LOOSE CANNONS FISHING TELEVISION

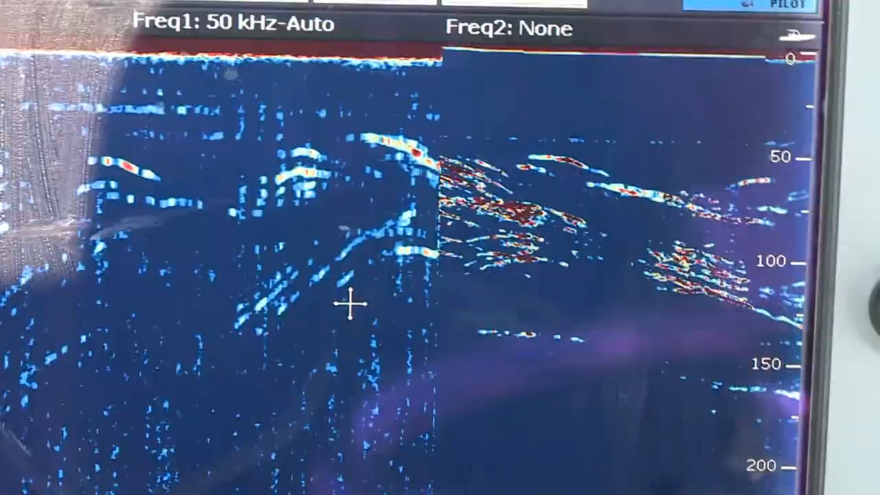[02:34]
They're within 100 feet of the boat.
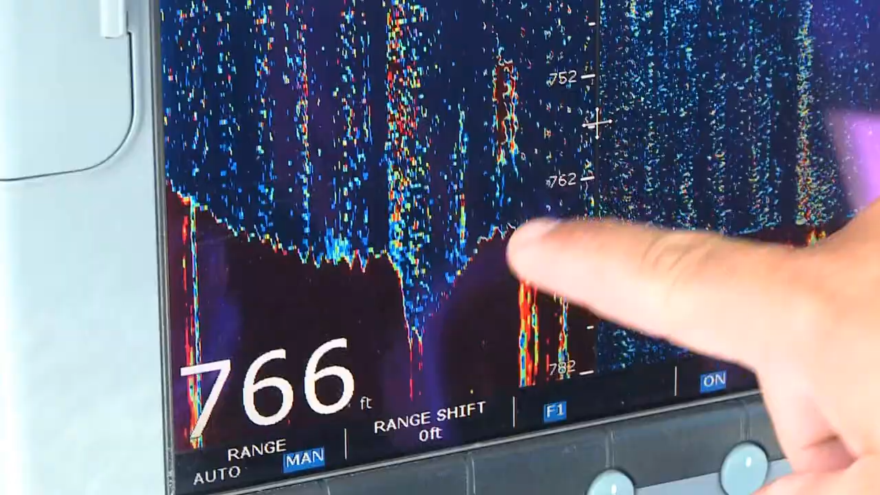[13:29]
On screen: depth 766 ft
Got a great bottom. It's got about a 20-foot drop, and then it comes back up.
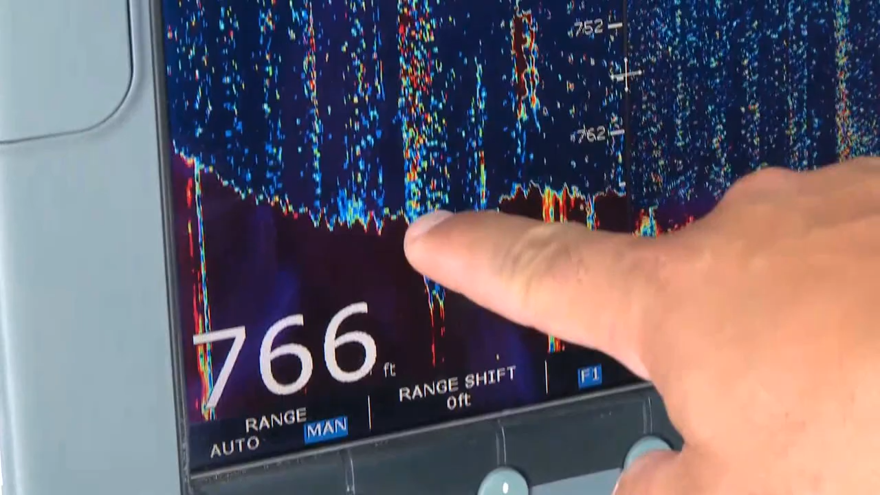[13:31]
That's what we need. It's a perfect, perfect yellow eye spot. We're about to see how big they are in about 2 seconds when he gets this thing up.